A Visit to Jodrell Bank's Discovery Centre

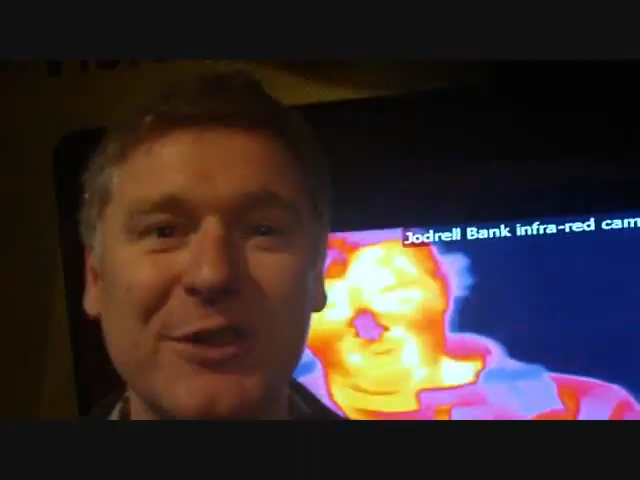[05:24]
is an infrared camera so it's actually showing heat so it's actually looking at us with infrared light and it shows you which bits
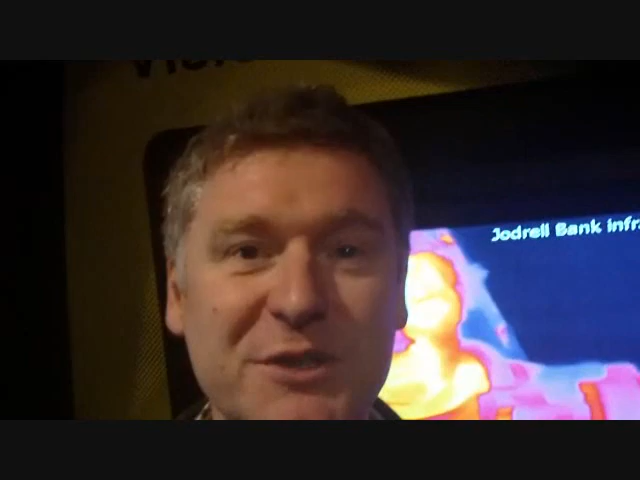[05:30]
of you are hot and which bits of you are cool so i don't know you've probably got yeah my nose looks very cold cold nose so a lot of some people their extremities basically where your nose sticks out it's not very warm and so you
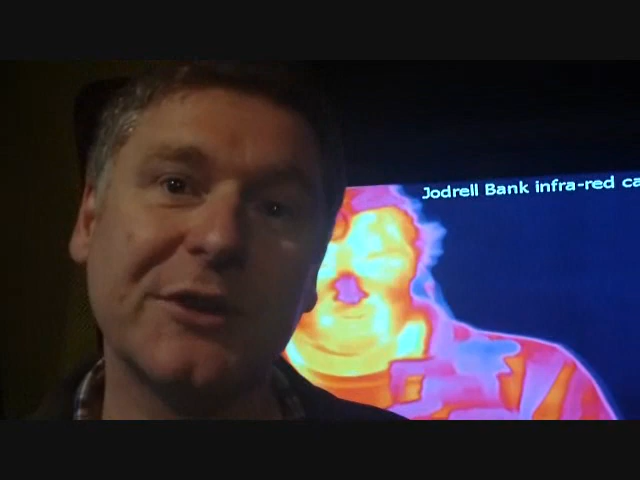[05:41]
see that as the darker colors here and the sort of science i mean this is obviously this is obviously fun right it's a bit of fun but the science reason for showing this is because it tells you there's invisible light your eyes don't pick up infrared we see with visible light our radio telescope uses radio waves this camera uses infrared so it's basically showing people that there's not just the light you see there's all this invisible radiation around us all the time and it gives us a different view not only of ourselves but of the universe very much like the big bang which created